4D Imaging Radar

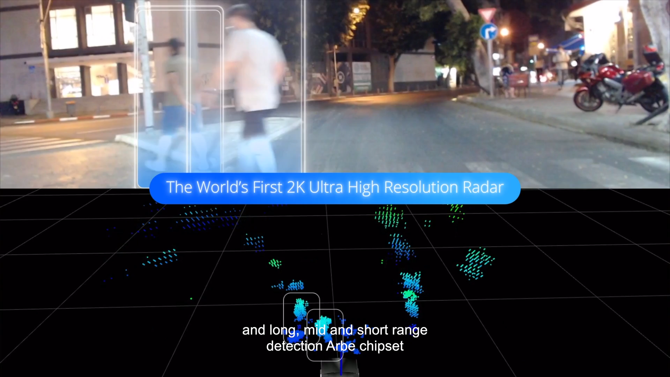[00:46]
With a wide field of view and long mid and short-range detection, Arby ships that offers a super high resolution radar that detects hundreds of
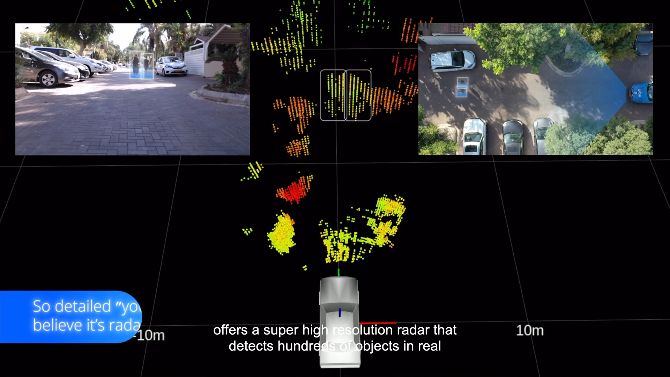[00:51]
objects in real time and can differentiate if these are moving or stationary objects.
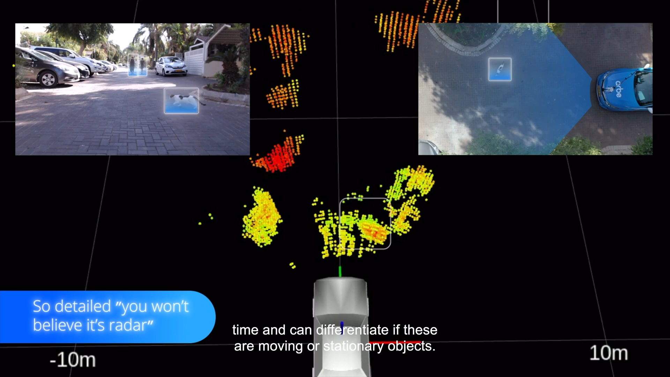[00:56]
Complemented with the second layer of processing and algorithms the radar can be used for tracking and classifying objects and egolocalization.